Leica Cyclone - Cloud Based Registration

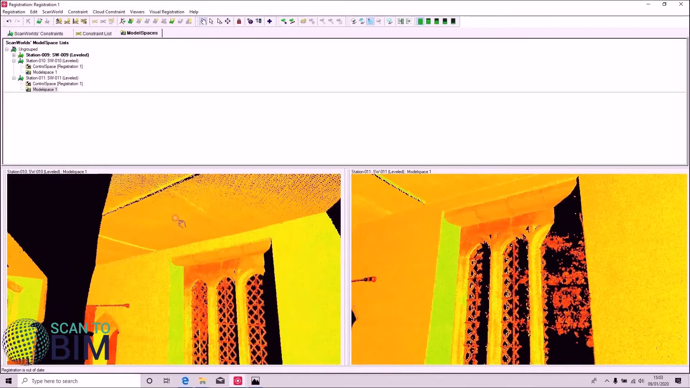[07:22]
And we've picked our three points we just right click and we say cloud constraint add cloud constraint.
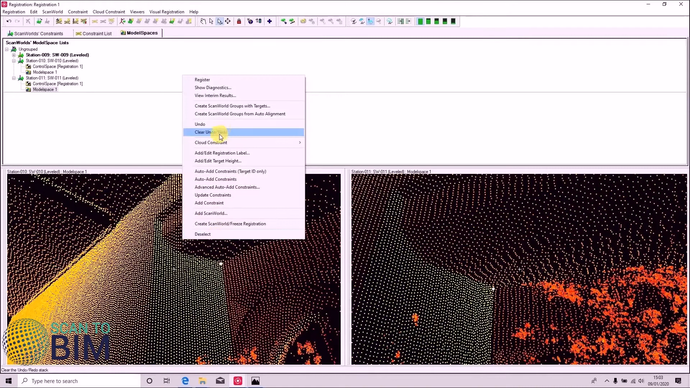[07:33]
Now it didn't like that it only matched two points.
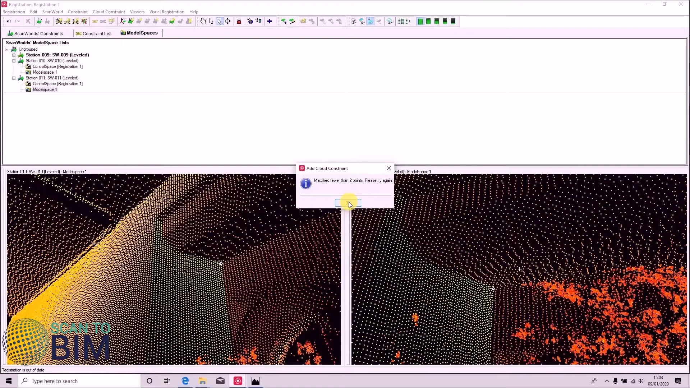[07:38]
So let's go back and add in another one.
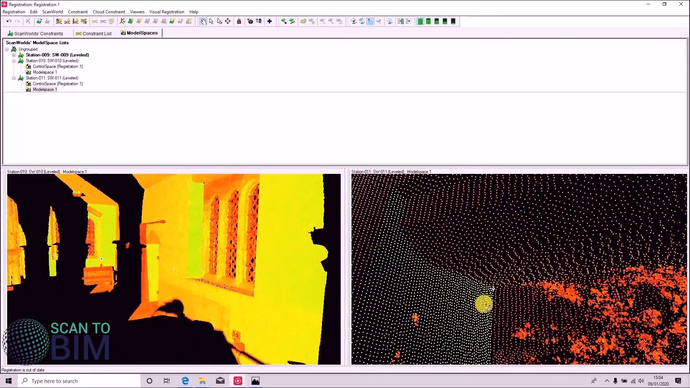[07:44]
So I wasn't accurate enough with my picks.
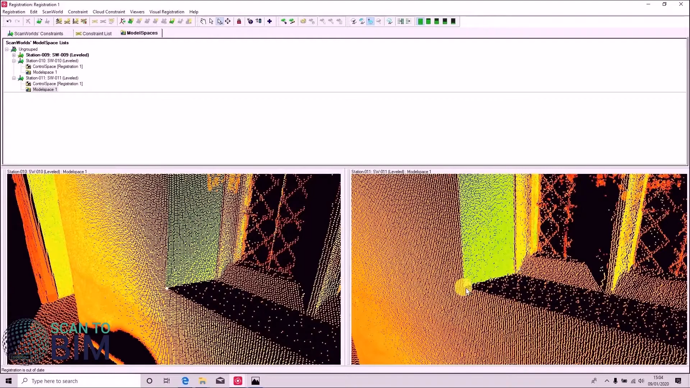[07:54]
Try that. This time it's worked. And we now have a link between station 10 and 11 that is not aligned. So we'll right click on that and say cloud constraint optimize.
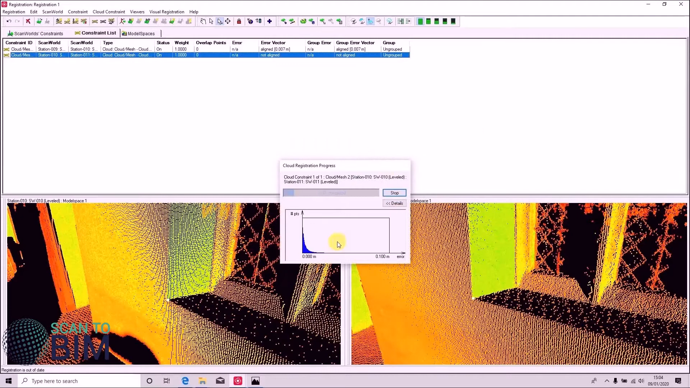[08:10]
Again we've got a nice histogram appearing here. And we get this warning to say that it's reached a limit of iterations. Just click OK to that. This one is even better than the last one. And so we've got a root mean squared error of six mil which is really really good because for the C10 that was used on this.
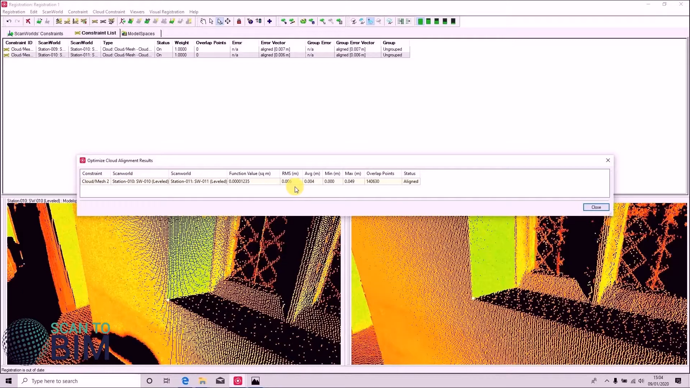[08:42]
I think it has an RMS value of six mil in general. So we'll accept that and register that data. And then if we want to verify our registration section, we can view the entering results as we have done in previous examples.
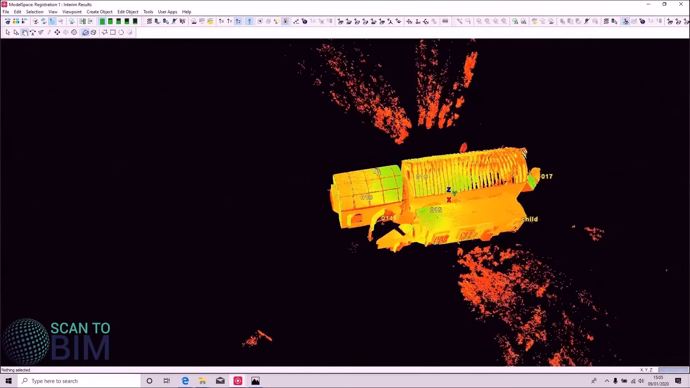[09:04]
And we can cut the section
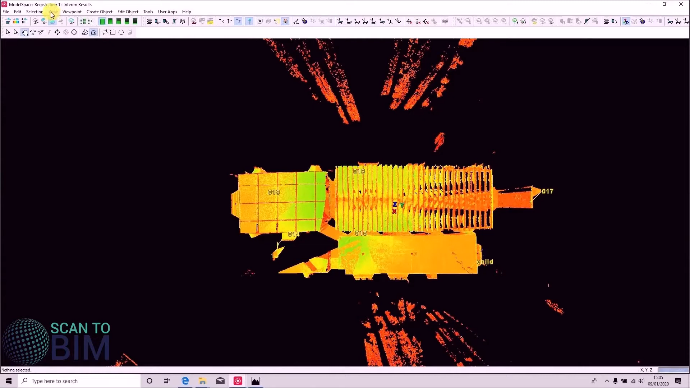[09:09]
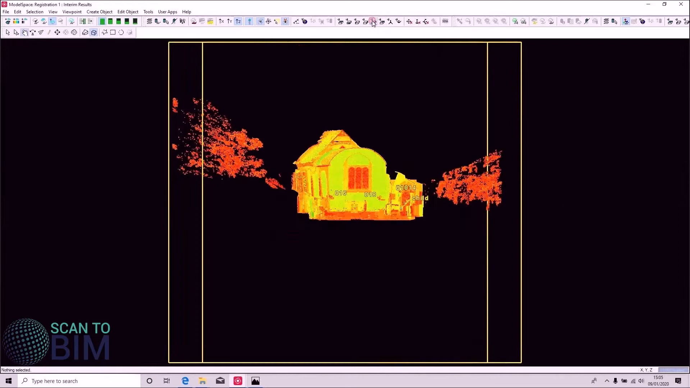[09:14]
and independently colorize the scans by going to tools scanner,
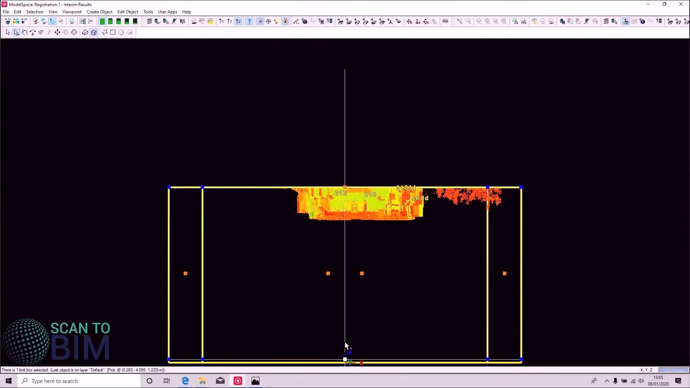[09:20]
scan mode explorer.
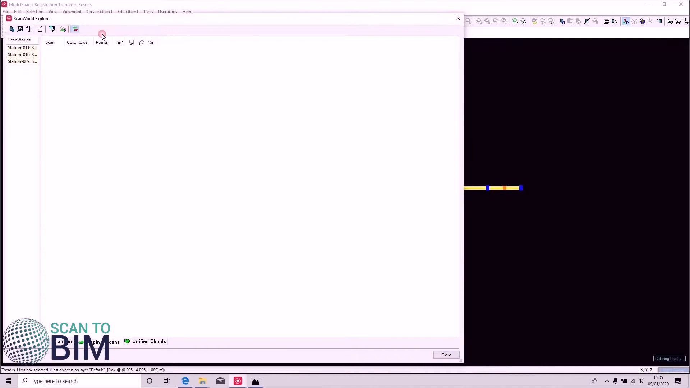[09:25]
If we go to the top down view,
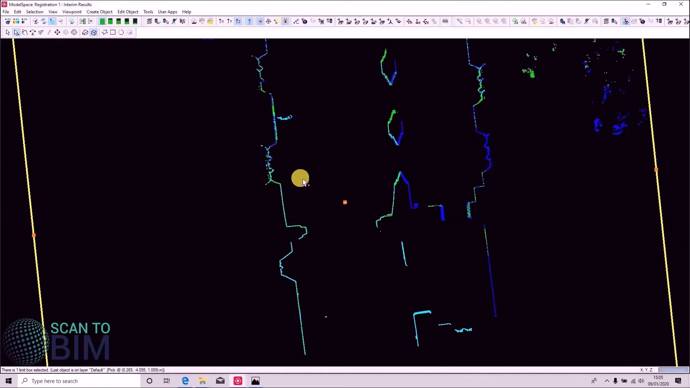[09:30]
we can see that we've got a nice tight registration.
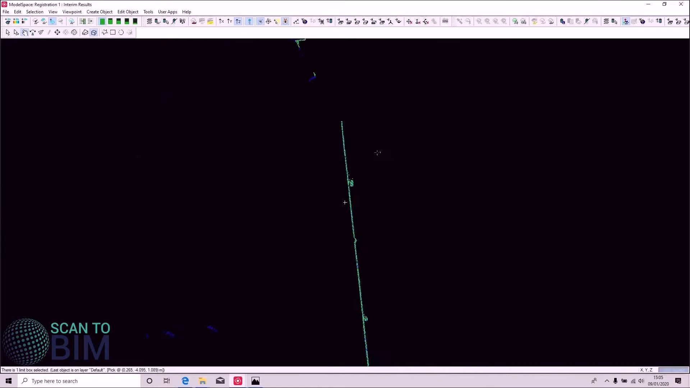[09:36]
So we have our links now between scan mode 9 and scan mode 10. Though we don't have a link between scan mode 11 and scan mode 9. And if we wanted to create that link,
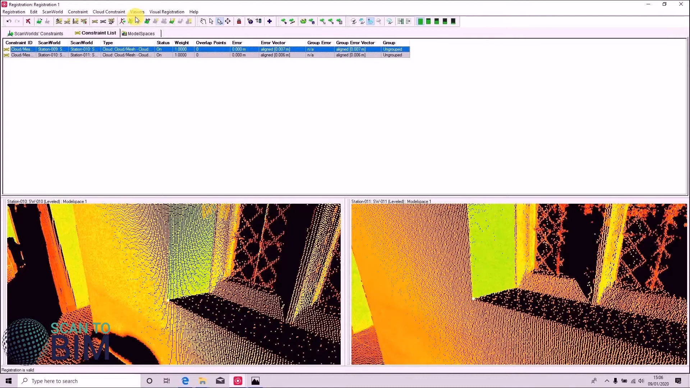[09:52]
we can we can go to cloud constraint, auto add cloud constraints, and it will automatically add in the extra cloud alignment.
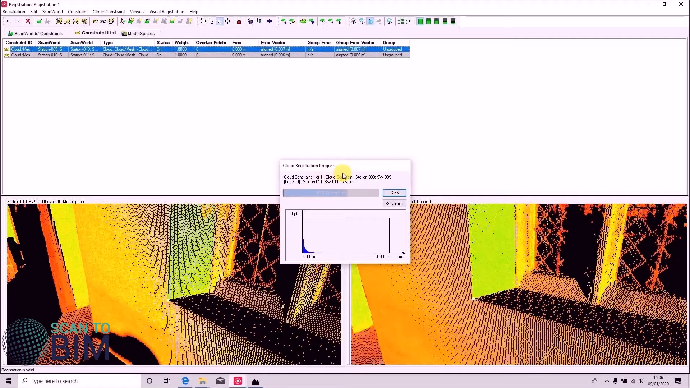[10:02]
So yeah, again, we've got a root mean squared error of seven mil.
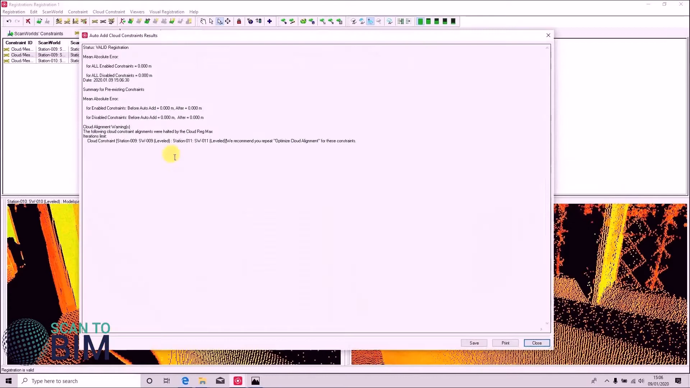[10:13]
So we'll just wrap up this video by saying that you can of
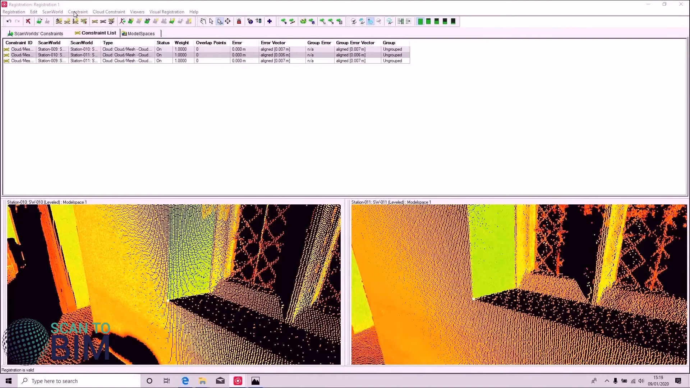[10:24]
course use targets as well as cloud constraints in your registration work. Quite often a good workflow is to complete a project by registering with targets and then maybe tighten up the registration with cloud constraints. We already touched on earlier the stability of the environment being a key to getting a good cloud registration. So the major factor determining the effectiveness of the cloud constraint is the number of overlapping points between scans.